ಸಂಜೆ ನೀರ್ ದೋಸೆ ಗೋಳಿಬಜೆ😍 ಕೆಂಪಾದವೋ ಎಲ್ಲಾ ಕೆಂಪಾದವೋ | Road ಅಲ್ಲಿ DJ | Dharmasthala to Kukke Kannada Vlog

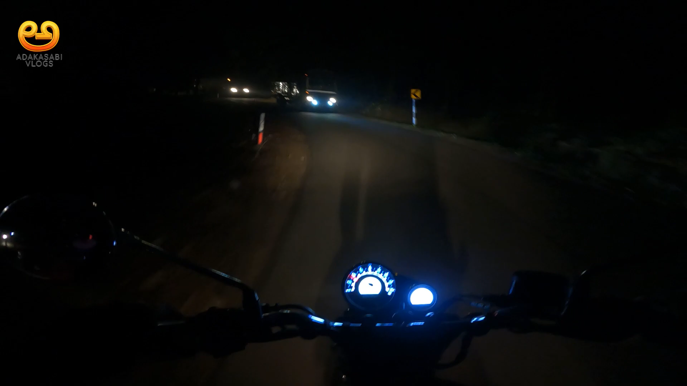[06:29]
ಬೇಜಾರು ಏನಂದ್ರೆ ಕತ್ಲೋದ ಮೇಲೆ ಯಾವಾಗಲೂ ಪ್ರತಿ ಸತಿನೂ ಐ ಬೀಮ್ ಹಾಕೊಂಡ್ ಬರ್ತಾರೆ ಈ ಕಾರೋರು ಬಸ್ ಅವರೆಲ್ಲ ಟೀನೇ ಉರಿದೋಗ್ಬಿಡುತ್ತೆ ಸೀರಿಯಸ್ ಆಗಿ ಹೇಳ್ತೀನಿ ಗಾಡಿ ಓಡಿಸ್ಬೇಕಾರೆ ಕಾರದು ಅಟ್ಲೀಸ್ಟ್ ಡಿಮಂಡಿ ಪಡೆದು ಏನೋ ಮಾಡ್ಬೋದು ಬೈಕ್ ಅವ್ರನ್ನ ಲೆಕ್ಕನೇ ಇಟ್ಕೊಳ್ಳಲ್ಲ ಧರ್ಮಸ್ಥಳದಿಂದ
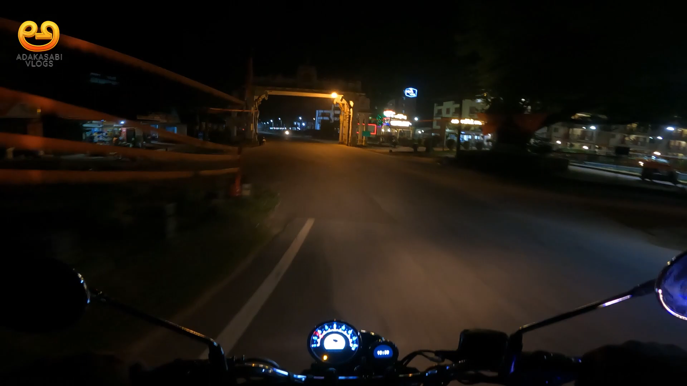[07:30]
ಕುಕ್ಕೆಗೆ ಸುಸ್ವಾಗತ ಇನ್ನೊಂದು 2 ಕಿಲೋಮೀಟರ್ ಹತ್ರ ದೇವಸ್ಥಾನ ಇದೆ ನೈಟು ಅದಕ್ಕೆ ಏನು ವ್ಲಾಗ್ ಮಾಡೋಕೆ ಹೋಗಿಲ್ಲ ಆ ಪಂಚಮುಖಿ ದೇವಸ್ಥಾನ ಆದಮೇಲೆ ರೋಡ್ ತುಂಬ ಚೆನ್ನಾಗಿದೆ ಸಕಲಾಗಿ ಟಾರ್ ಹಾಕಿದ್ದಾರೆ ಒಳ್ಳೆ ರೈಡ್ ಇತ್ತು ಸುಸ್ತಾಗಿತ್ತು ಬೆಳಗ್ಗೆಯಿಂದ ಟ್ರೆಕ್ ಮಾಡ್ಕೊಂಬಂದು